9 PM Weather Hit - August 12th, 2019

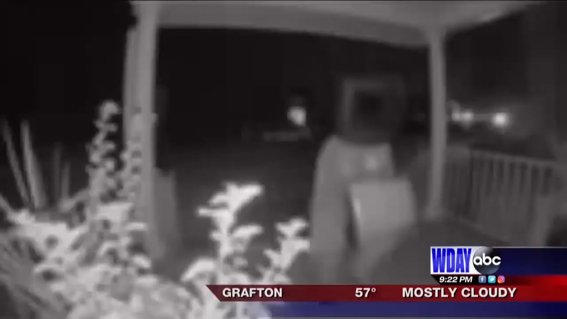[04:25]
No need to adjust that dial. You are, in fact, seeing a person with a TV set on their head, laying an older set on someone's front porch, and then just walking off.
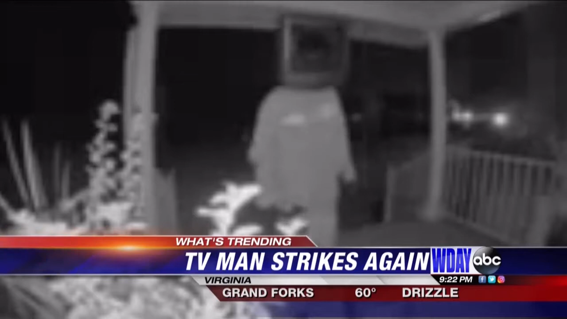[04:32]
The bizarre discovery happened yesterday morning.